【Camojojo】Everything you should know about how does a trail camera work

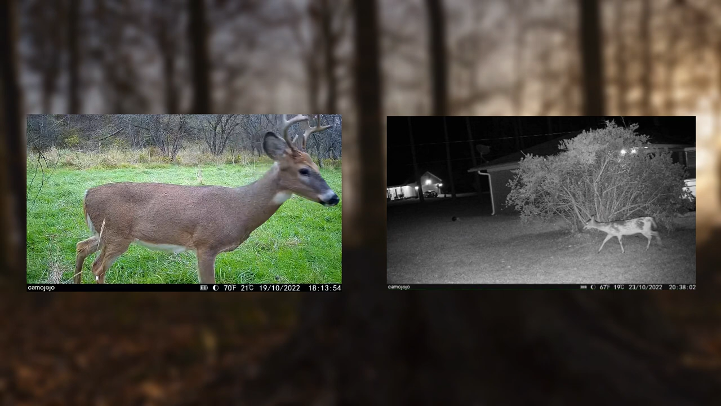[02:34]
The passive infrared technology can function both during the day and at night when there is no external light present.
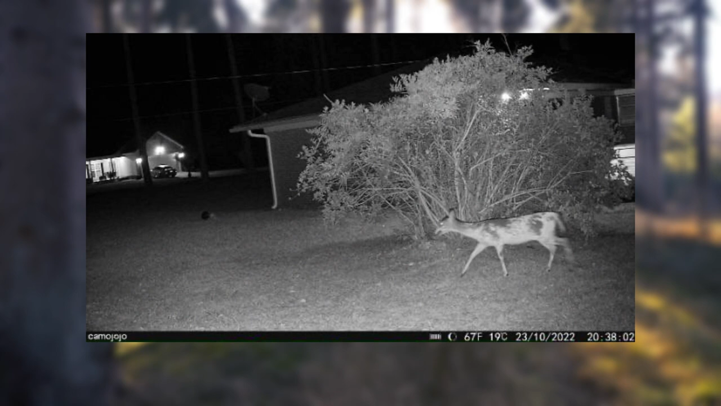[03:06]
Black and white images instead of color ones are produced because of the limitations of the technology. The animal's eyes light up thanks to the LED.
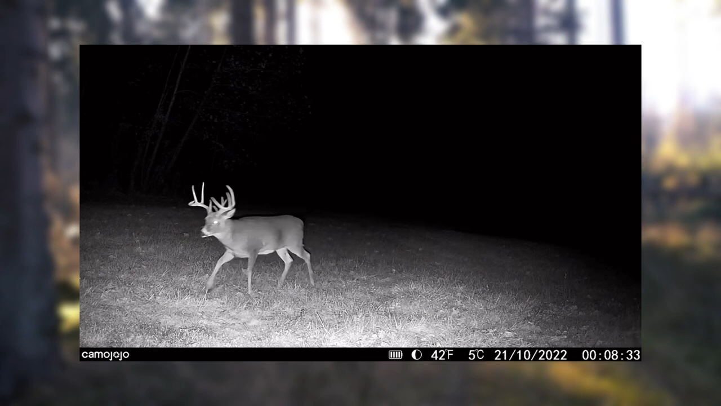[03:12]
Maybe you're wondering if the nighttime shots really turned out that well. Yes, trail cameras have infrared emitters that allow the device to take high-quality pictures even when the light is poor, like at night.